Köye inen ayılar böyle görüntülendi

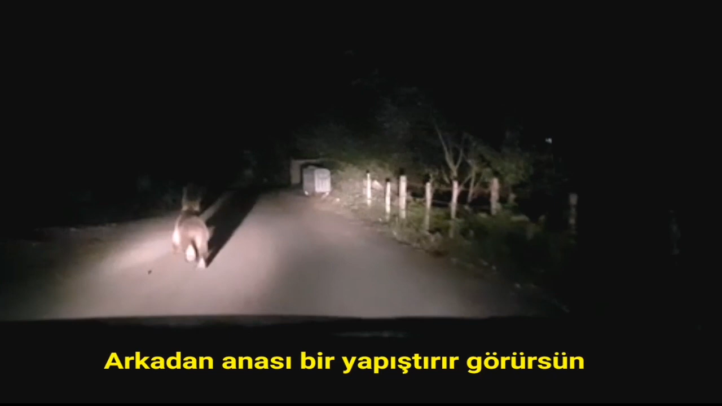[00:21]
Lan bakalım bunlar ne olacak, köye doğru geldi. Ulan bu köye kadar geldi. Lan köye gitti lan. Loo. Ayılama lan. Gitti lan köye.
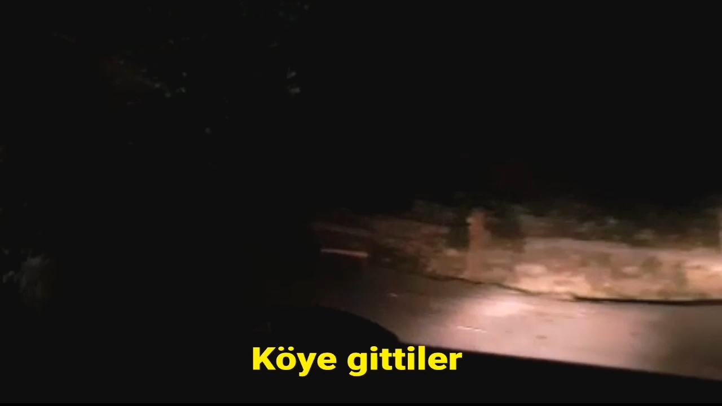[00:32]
Kulağa. Ana. Bu ne lan? Köyün ortasında. Lan bak geri geliyor lan. Lan eve giriyor lan.
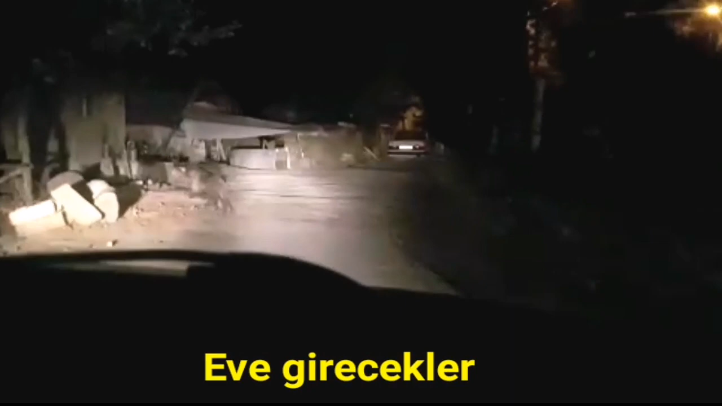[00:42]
Lan eve girecek lan. Lan eve girecek lan. Lagam.
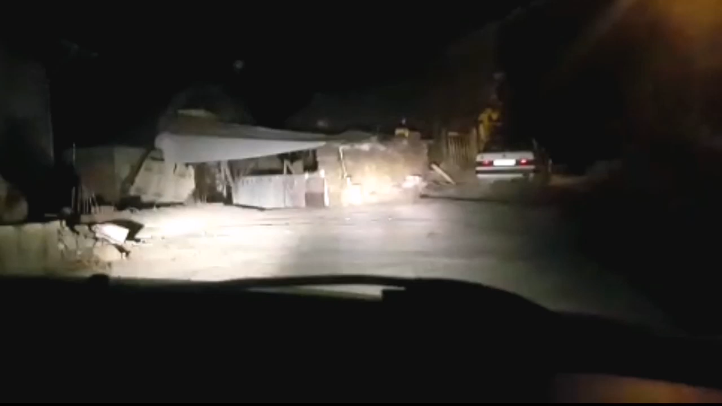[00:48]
Lan. Lagam. Bostan aşağı atladı lan.